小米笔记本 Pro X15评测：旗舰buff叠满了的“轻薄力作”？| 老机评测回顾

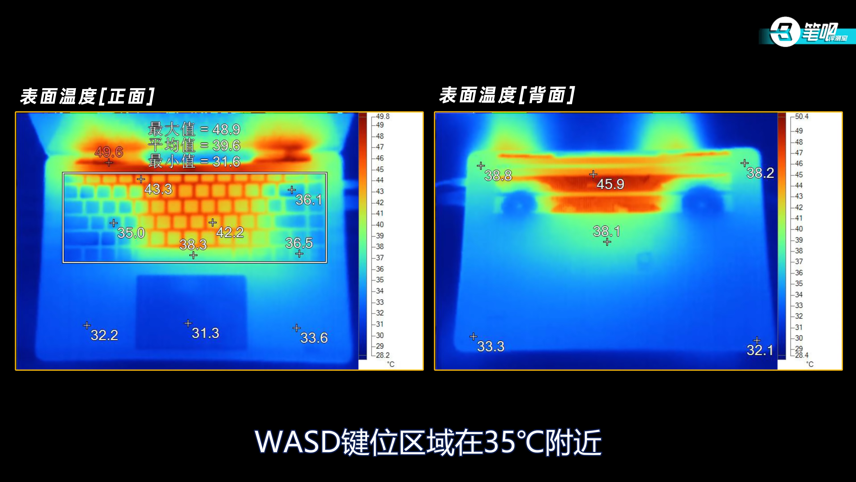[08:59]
本媒温度方面键盘键帽最高为43.3度WSD键的区域在35度附近方向键36.